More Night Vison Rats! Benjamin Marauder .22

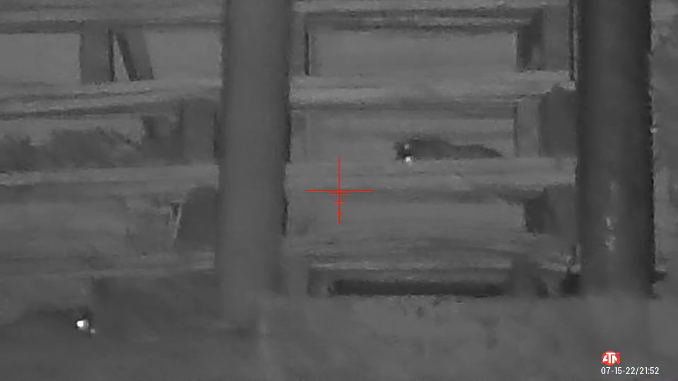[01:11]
That was a nice start. That's about 25 yards away.
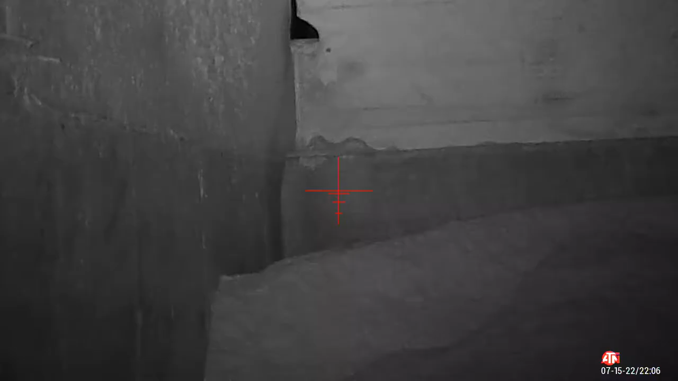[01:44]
Down he goes. And just using Crossman
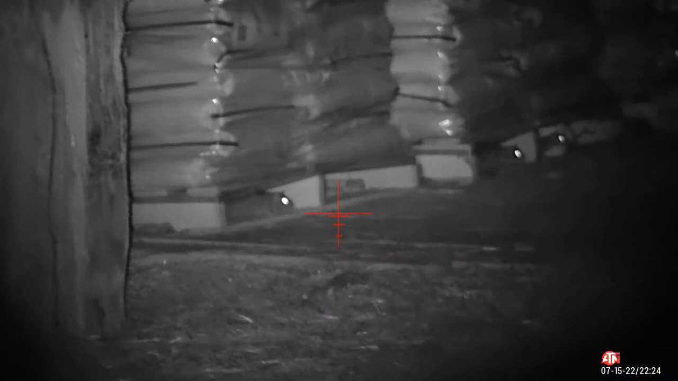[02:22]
This one seems to be under the impression I can't hit a target that small. And I see him wiggling.
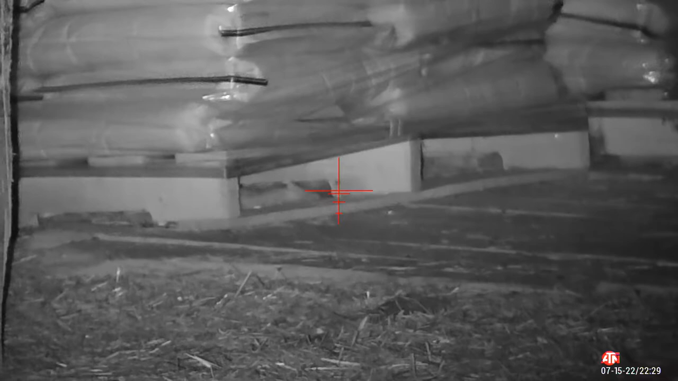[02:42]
That was a hit. Oh, sit still.
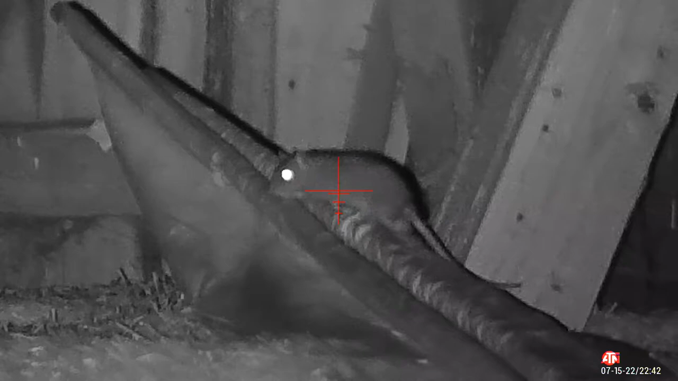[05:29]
Oh. Cow downstairs made a noise and scared it.
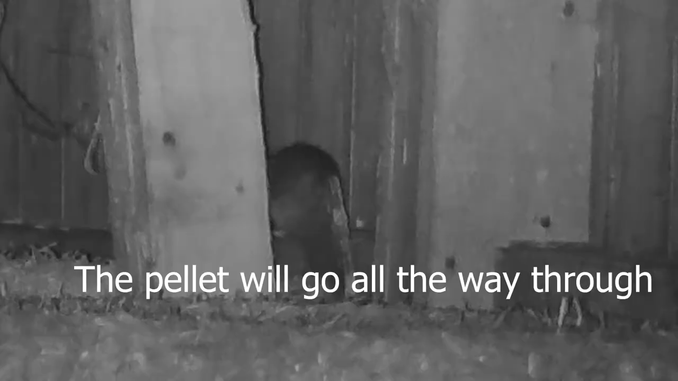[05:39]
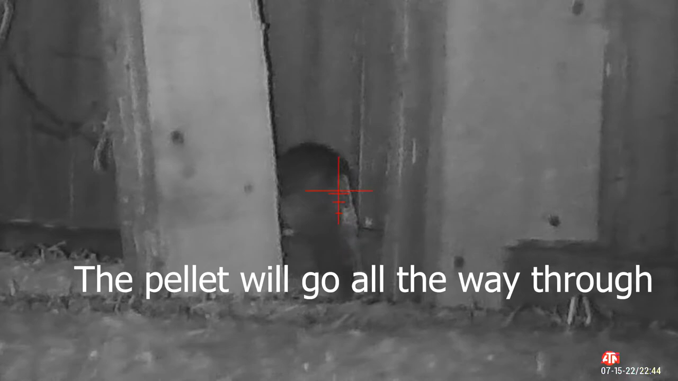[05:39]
All right, this is what they call a Texas heart shot.
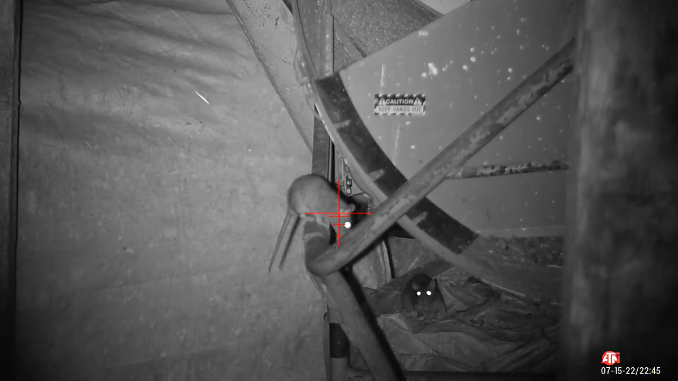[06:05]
Little guy. The other one took off.